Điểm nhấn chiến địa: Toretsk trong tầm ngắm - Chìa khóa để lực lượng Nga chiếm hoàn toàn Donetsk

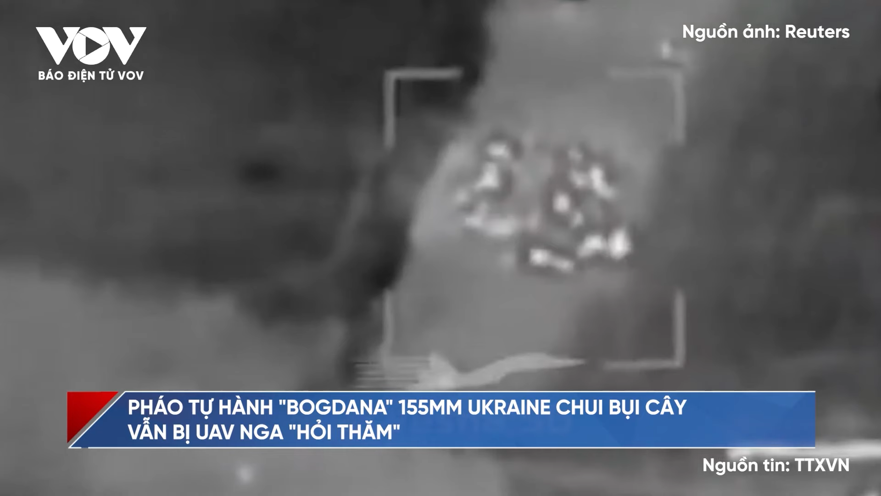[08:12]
Đoạn video do quân đội Nga công bố ghi lại cảnh lính Ukraine đã giấu khẩu pháo tự hành trong một rừng cây.
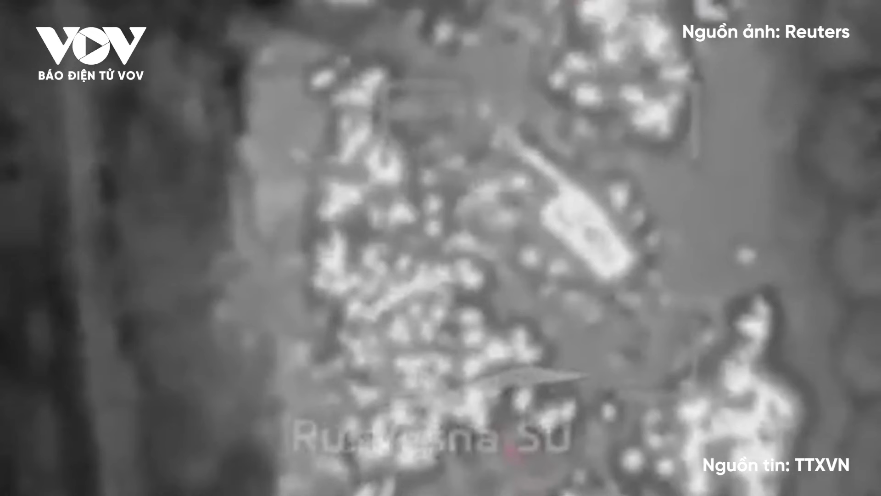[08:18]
Tuy nhiên, UAV Nga vẫn phát hiện ra khẩu pháo và triệt hạ nó sau một đòn tấn công duy nhất.